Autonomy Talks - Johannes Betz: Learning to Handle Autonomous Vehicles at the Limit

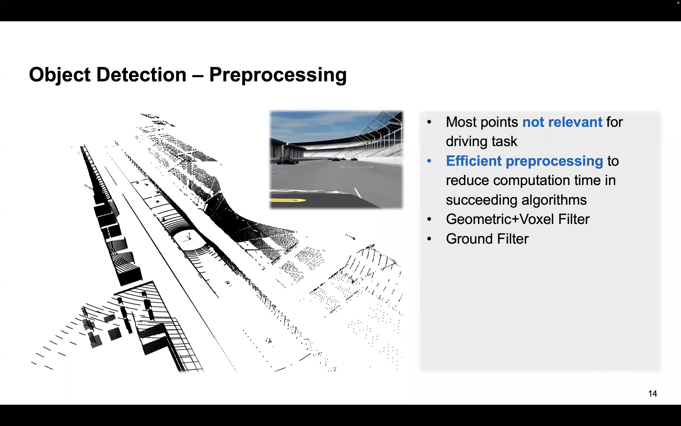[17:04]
So what we need to do is to pre-process the data and get rid of most of the data points. But in our case, because we are driving at 200, 300 kilometers an hour, this needs to be efficient and fast. So what we're doing, first of all, is a geometric and voxel filtering, where we can reduce like 50% of the points. And now I jump through the pictures a little bit that you see the difference. So on the left side, you see here in these pictures that you have all the grandstands on the left side, and then we can remove that. In the next step, we are applying some ground filtering and can reduce even more, 10% more points.
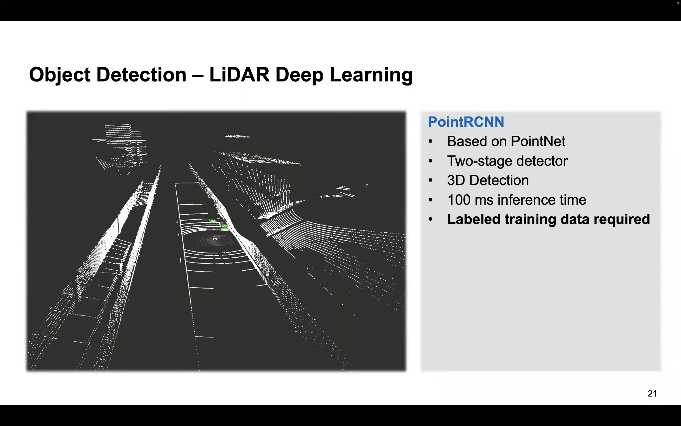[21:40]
But in the end, we get 100 milliseconds inference time, which is quite fast for us to do the object detection. So this is what we are relying mostly on to create the objects, the 3D objects on the racetrack. And then in a second pipeline, we're doing clustering algorithm, which is our LiDAR safety pipeline.